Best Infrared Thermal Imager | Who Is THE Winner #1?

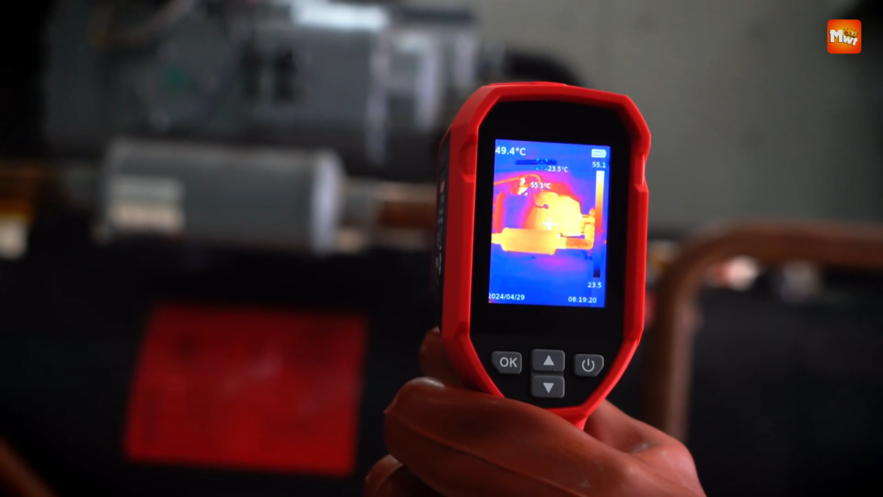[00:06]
On screen: spot 49.4°C
Infrared thermal imagers have become essential tools across various industries from electrical inspections and HVAC maintenance to building diagnostics and firefighting. These devices detect heat signatures and convert them into visible images,
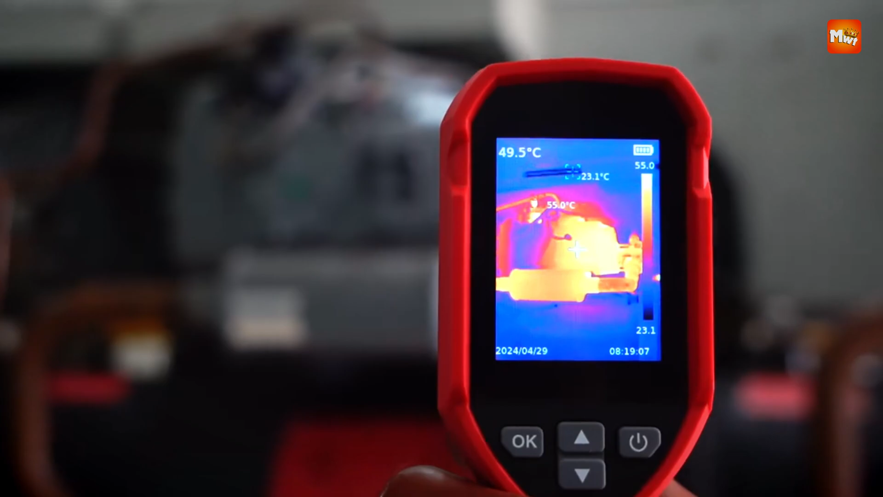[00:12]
On screen: spot 49.5°C, max 55.0°C, min 23.1°C
allowing users to identify problems that are invisible to the naked eye. In this video, we'll highlight the top five infrared thermal imagers that offer the best in accuracy,
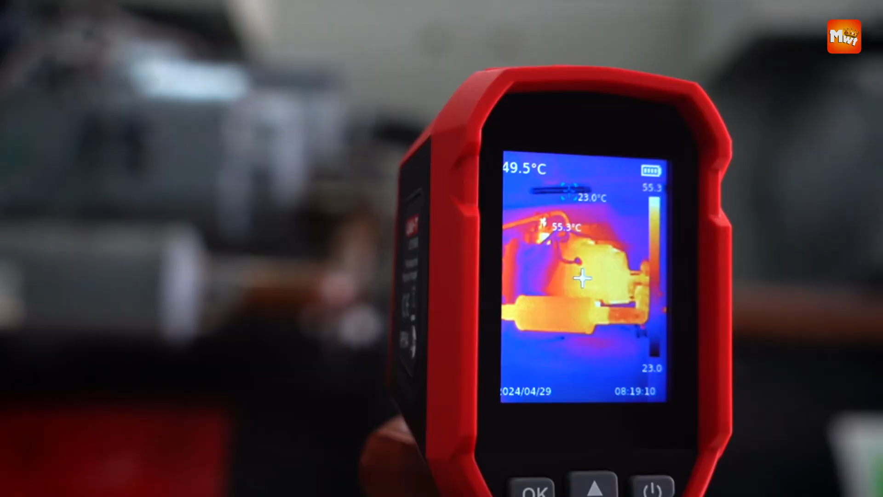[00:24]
On screen: spot 49.5°C, max 55.3°C, min 23.0°C
resolution, and overall performance for both professionals and advanced hobbyists.
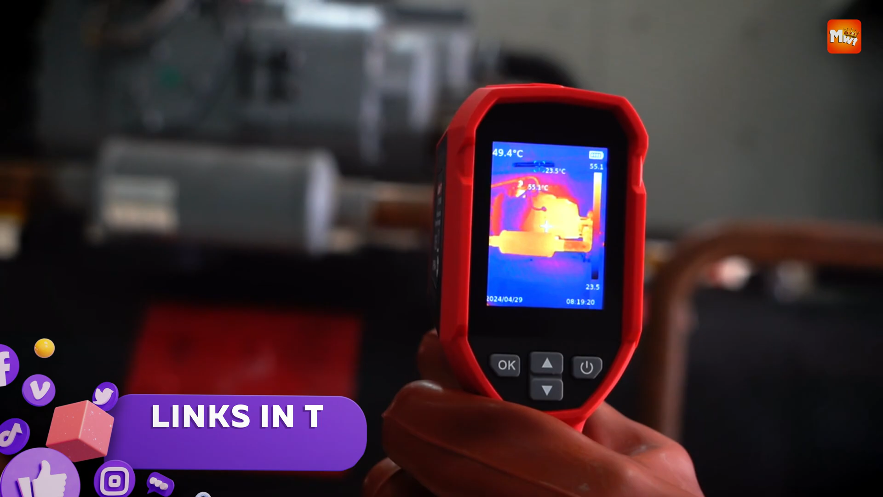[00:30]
Links to all products are mentioned in the description below. Let's get started at number five.
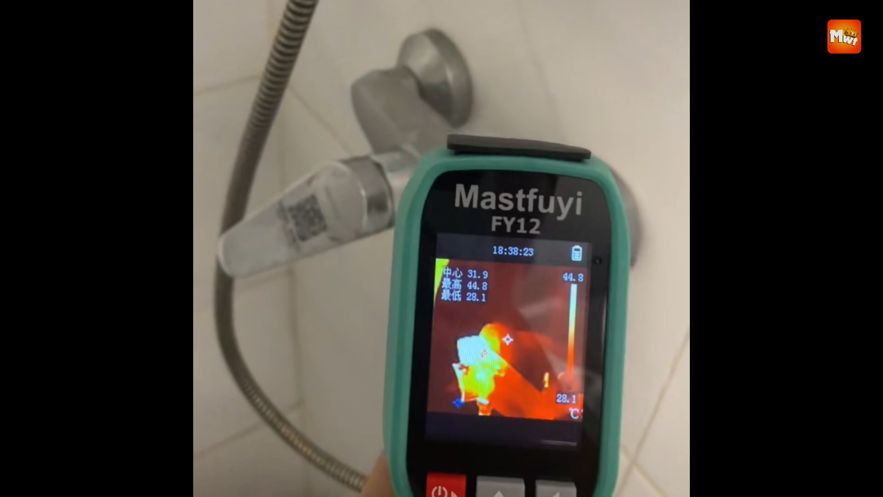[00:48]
On screen: scale top 44.8°C, scale bottom 28.1°C
With the capability to detect temperatures across 57,600 distinct points simultaneously,
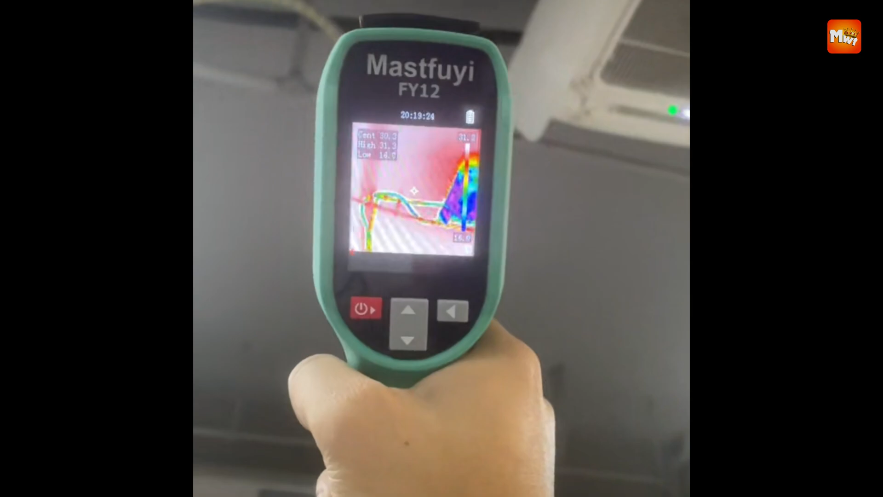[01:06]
this device ensures rapid identification of faults without the risk of misjudgment or oversight.
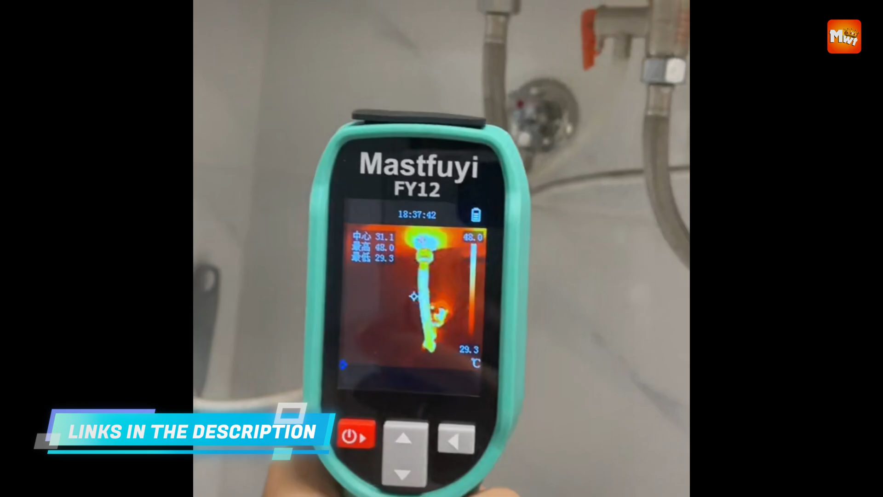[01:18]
On screen: scale bottom 29.3°C
it presents crisp thermal visuals at a fluid 25 Hz frame rate.
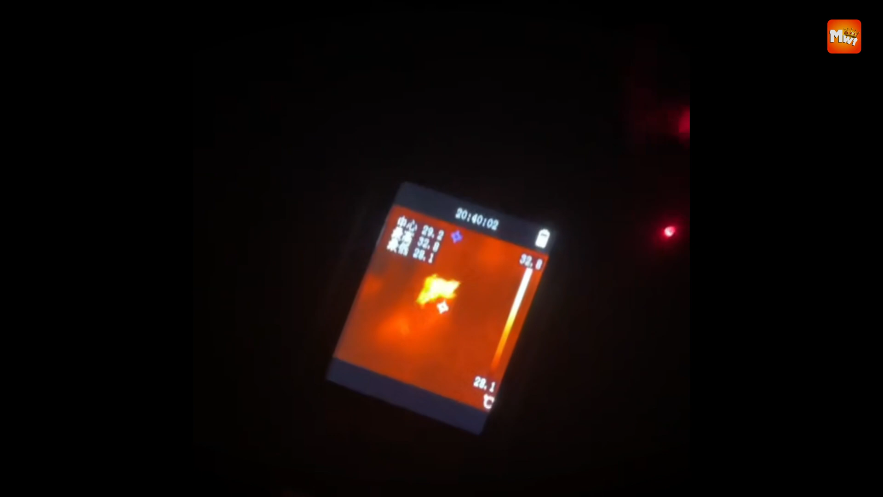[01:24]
The device captures an expansive temperature range from minus 20 degrees Celsius to 550 degrees Celsius, making it suitable for environments that demand high thermal sensitivity.
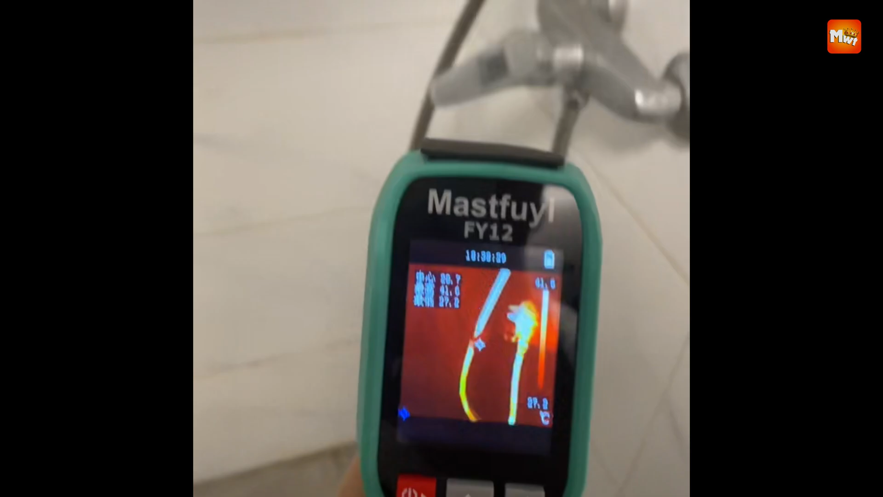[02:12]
High and low temperature alarms are communicated through visual, auditory, and LED signals, helping to immediately alert users to critical thermal thresholds.
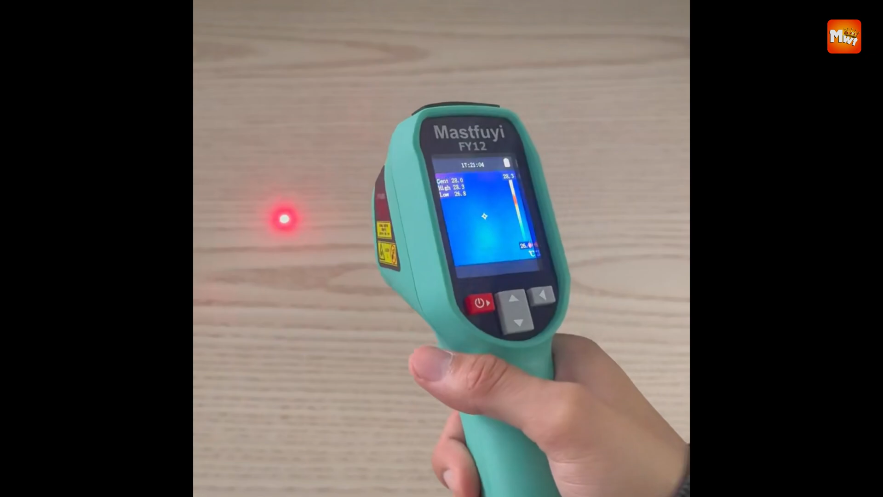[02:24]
These safety features are particularly useful in high-risk or fast-paced environments where attention to thermal variation is crucial.
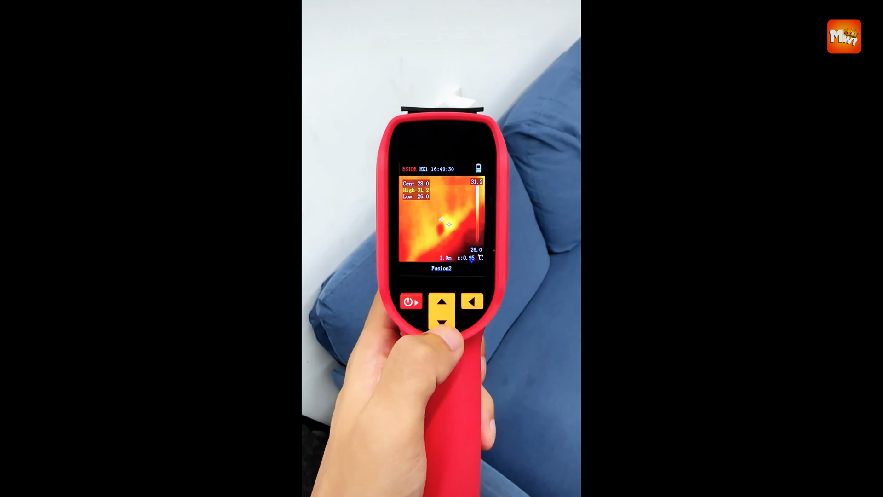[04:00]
offering broad coverage with each scan, while a spatial resolution of 8.89 MRAD ensures clarity at different distances. Designed for comfort and durability, the imager features a robust casing built to withstand drops